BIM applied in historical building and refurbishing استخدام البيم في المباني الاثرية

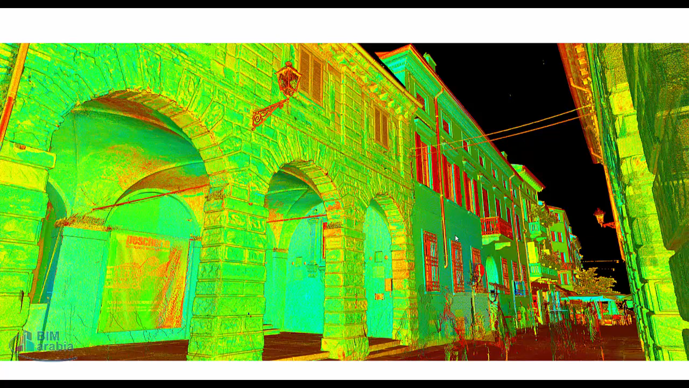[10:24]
وفي اوروبا مفتمين جدا جدا بالموضوع دوت وفيه مشروع كانت عامل فى جدة اسمه GHBIM جدة historical building information modeling في بردنس الفكرة ديات ده بنروح للمبنى نعمله scan to HBIM ونبدأ ندخل كل المعلومات ده
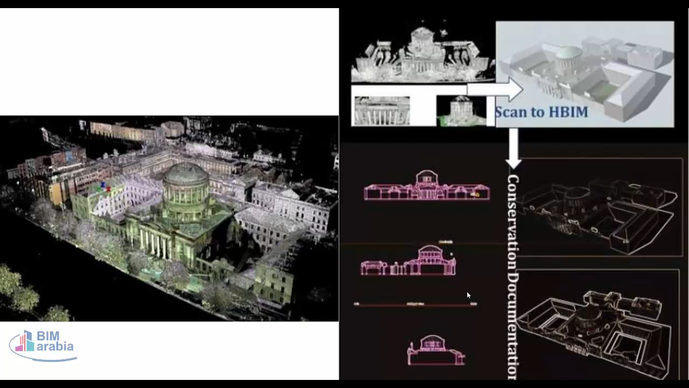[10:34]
ده laser scan حبتنا واحد هنا واحد هنا واحد هنا واحد مثلا هنا ونبدأ نجمع كل المعلومات بحسب عندنا كل data
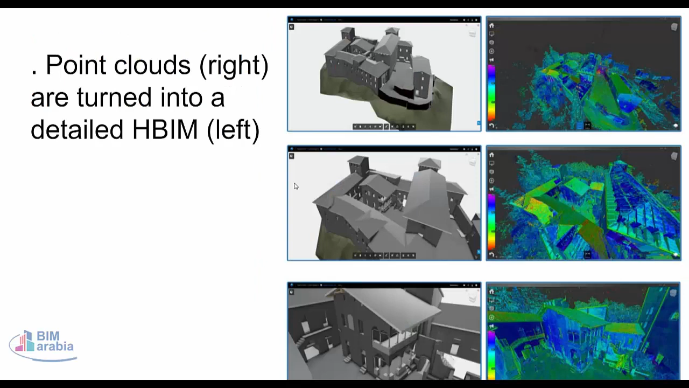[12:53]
دي البوينت كلاويت جزا ما تشاف المباني بنعمله بوينت كلاويت عم يتقدر تقول مليار نقطة في المباني دوت بنبدأ نعمل لازر سكان وبوينت كلاويت
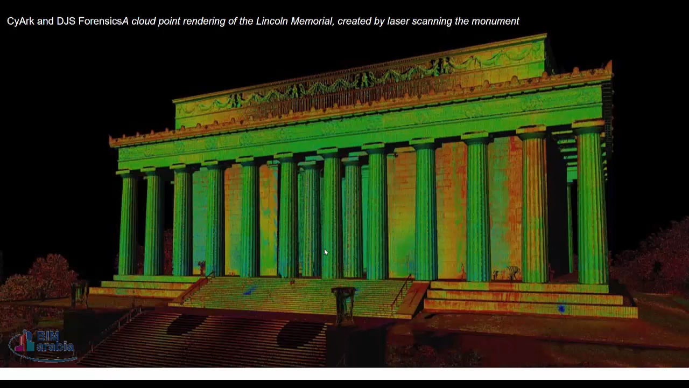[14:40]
ده مبنى بتاع فامريكا امراهام الكونن اعمل بالشكل باوت ده هو قاعد هوت ودي الاعمالة ده المسكة من فوق
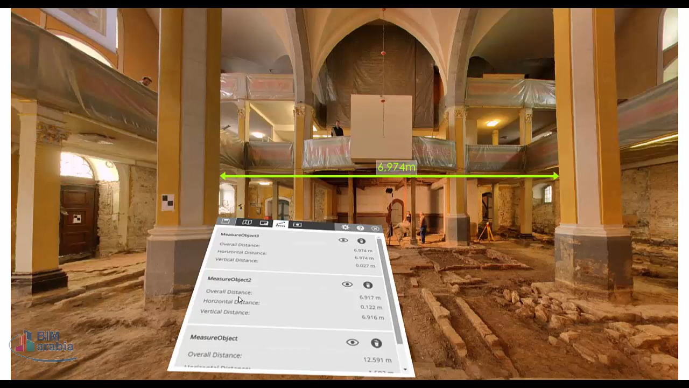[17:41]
هنا بقى بداخل كل المعلومات تدار تقيس المصفة من هنا الهنا وتدار تشوف الزوائق دي يتريد كل المعلومات اللانت ده فكرة الاتش بيم لو انتعمل مبنى اسالي تحوله وليبين متاخ كل المعلومات والناس كلها تقدر تطلع عليه عن انترنت وتدار بعدها تطبع وتطبع هذه المعلومات وتستفاد منها والناس كلها تتبع عندها الاسر وكل درجة تفصيل الموجودة فيه كانوا في الحياة